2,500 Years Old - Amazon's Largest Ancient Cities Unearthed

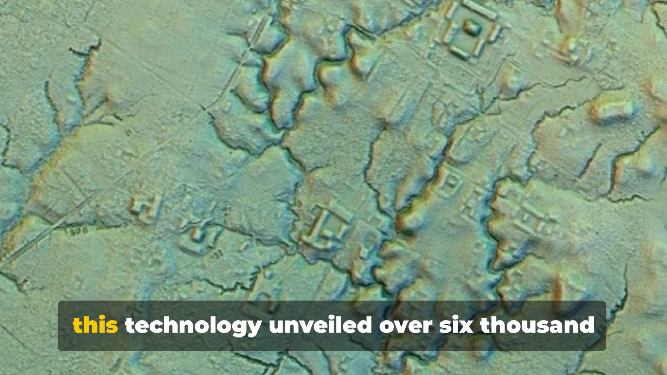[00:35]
this technology unveiled over 6,000 rectangular and circular platforms, remnants of a civilization lost to time.
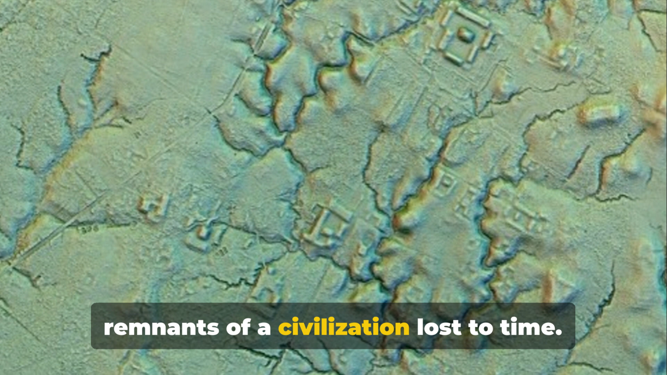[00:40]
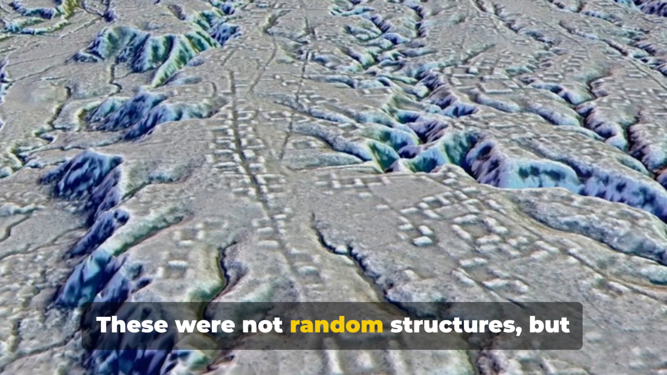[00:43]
These were not random structures,
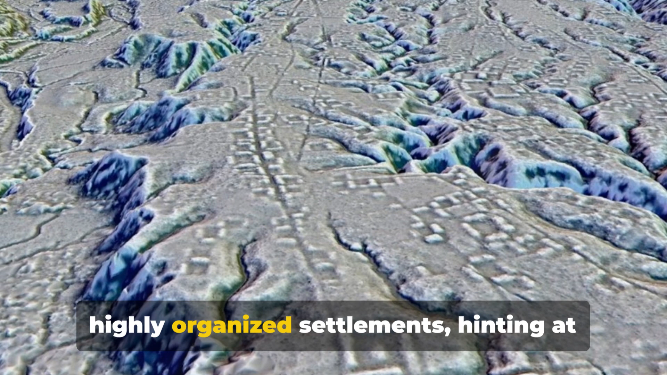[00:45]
but highly organized settlements hinting at advanced engineering and a shift towards urban living between 500 BCE and 300-600 CE.